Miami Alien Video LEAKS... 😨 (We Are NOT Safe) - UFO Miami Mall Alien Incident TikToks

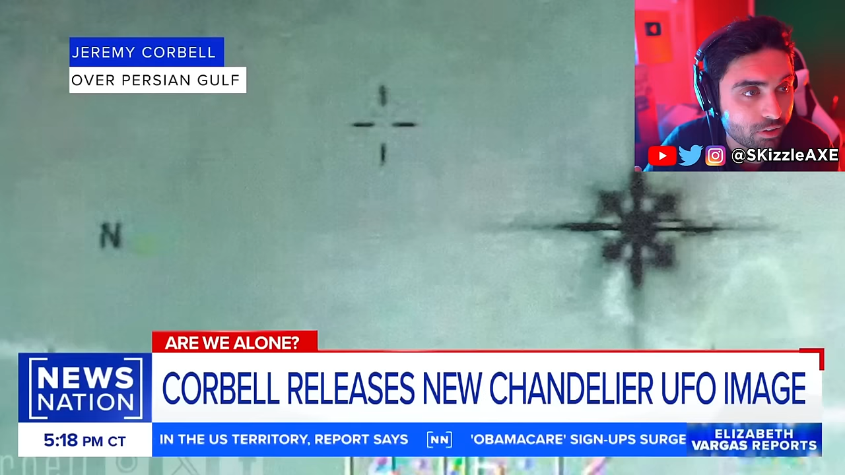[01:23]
he speaks to and get ready for the other clip that's coming up we got two more okay it's official about this puzzling image so what was the most impressive thing to you about this video which the world has not seen yet the fact that it is it
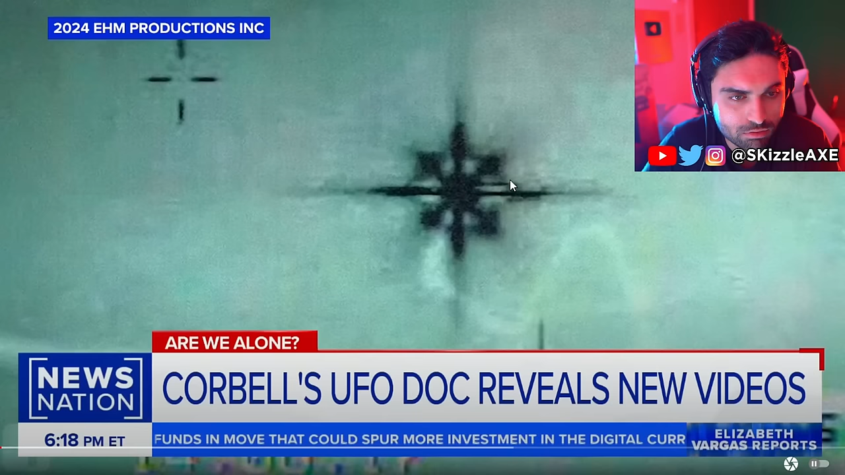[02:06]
no place for anyone to sit on uh they sit on top of here bro it's just a bizarre shape yeah this is